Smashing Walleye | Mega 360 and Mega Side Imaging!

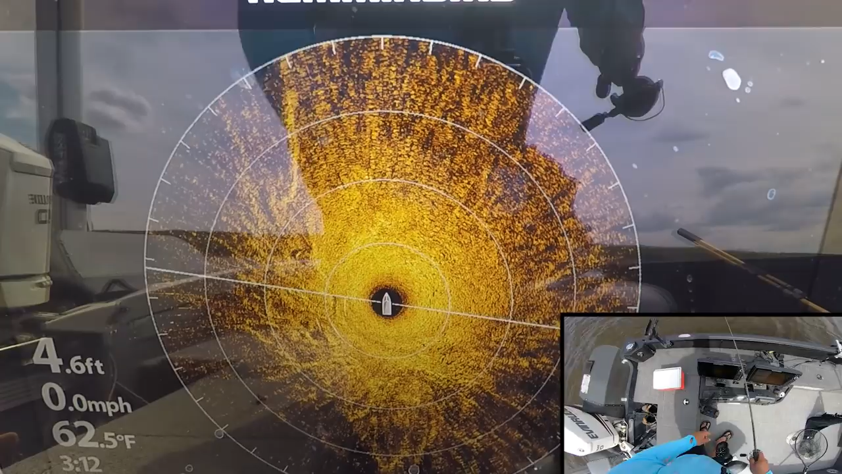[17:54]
On screen: depth 4.6 ft, water 62.5°F, speed 0.0 mph
But there's going to be fish right there, right off this edge of the boat.
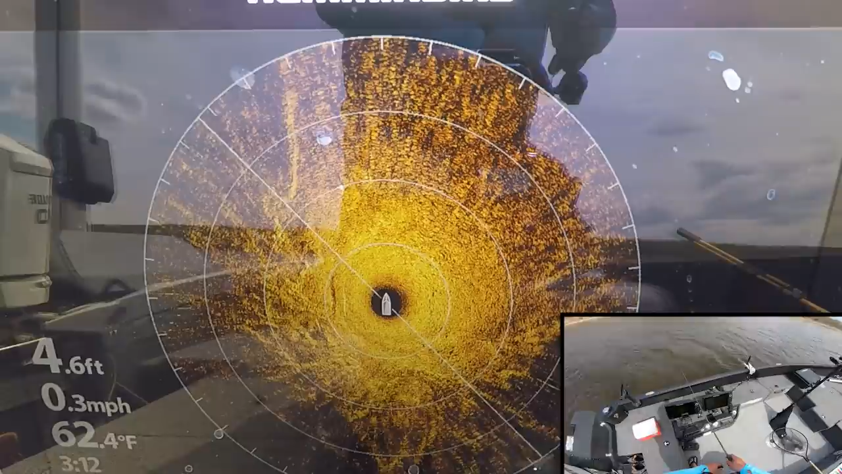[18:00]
On screen: depth 4.6 ft, water 62.4°F, speed 0.3 mph
Only like probably about 15 feet out. Yep, right there. Just like I said, like 15 feet off the boat.
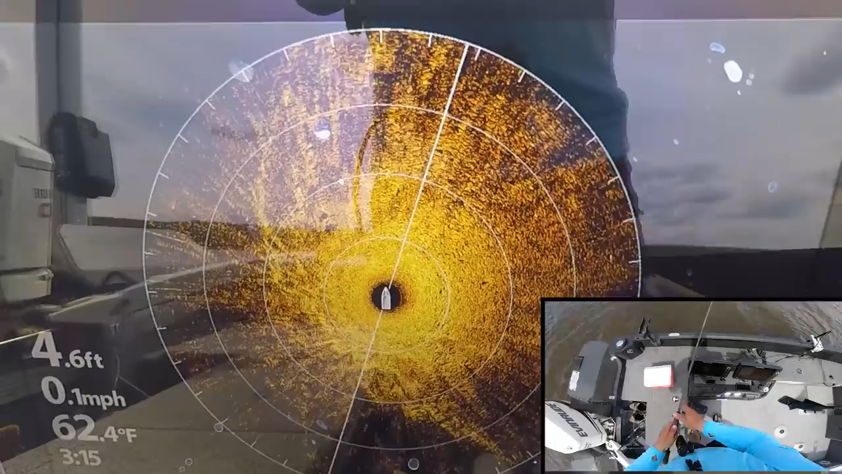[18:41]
On screen: depth 4.6 ft, water 62.4°F, speed 0.1 mph
Oh, look at that. All those fish right there. Just off the front left of the boat, about 20 feet out. Okay, let's go try one more spot.
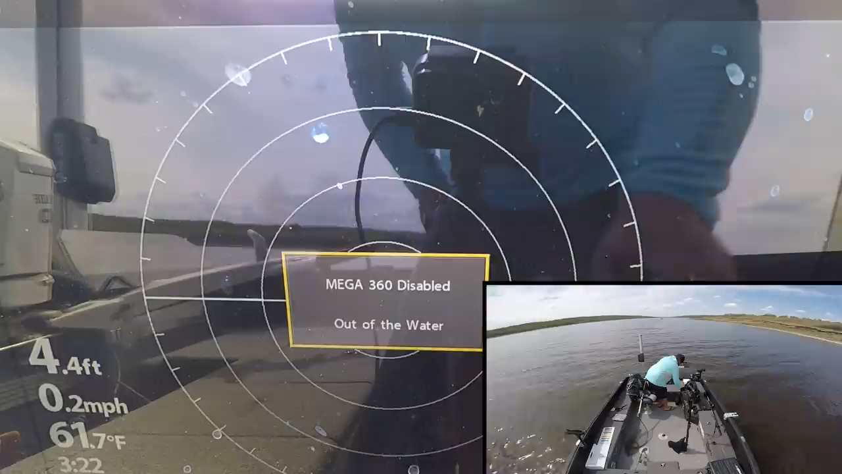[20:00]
On screen: depth 4.4 ft, water 61.7°F, speed 0.2 mph
It's out of water. We are aware of that. So we'll go to side imaging now. Got our map and down imaging.
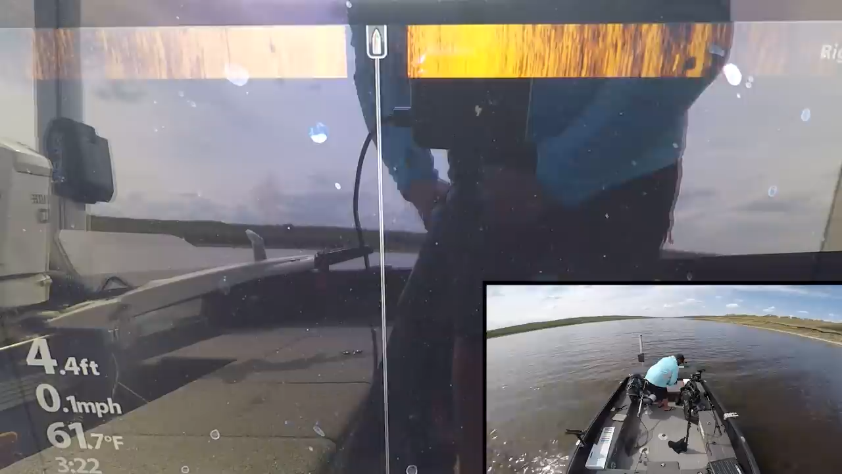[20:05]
On screen: depth 4.4 ft, water 61.7°F, speed 0.1 mph
We'll pull up the talon and we'll go to the next spot. There's a bunch of fish here.
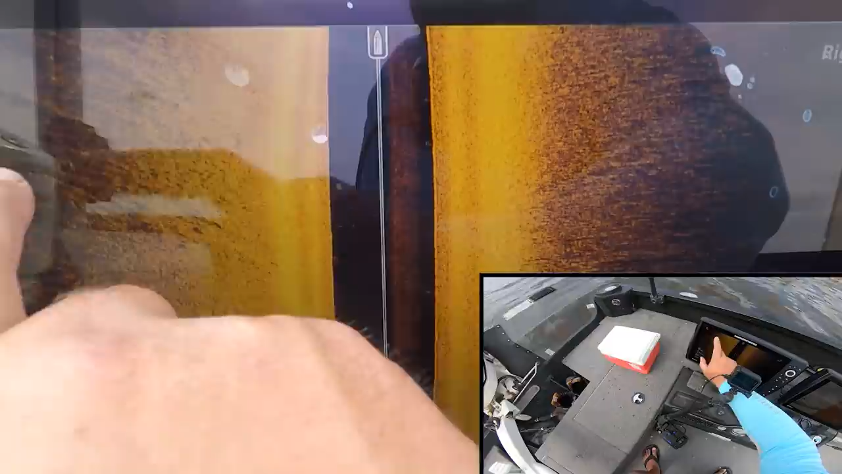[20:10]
One, two, three, four, five, six. Let's lay a way point out there where that is.
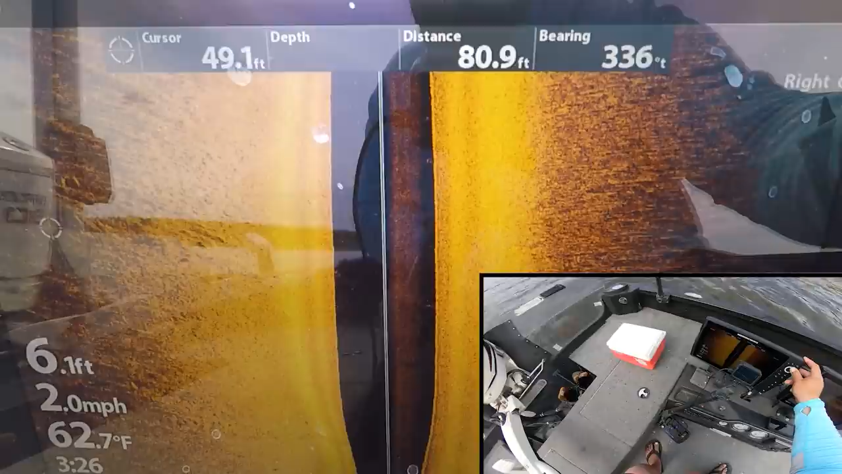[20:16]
On screen: depth 6.1 ft, water 62.7°F, speed 2.0 mph
Because I think that's probably where we're going to go back to. Let a way point. I'll put a mark there where those fish were on the side.
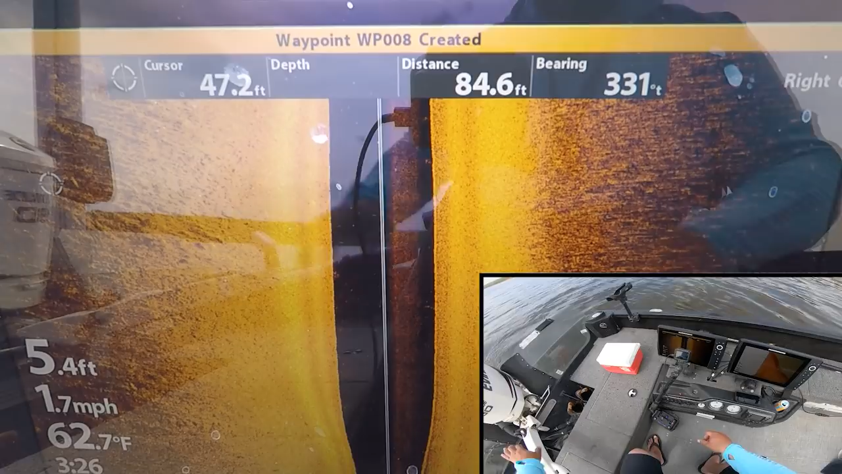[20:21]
On screen: depth 5.4 ft, water 62.7°F, speed 1.7 mph
Imaging. And I can go sit right there, talon down, and likely crush some fish.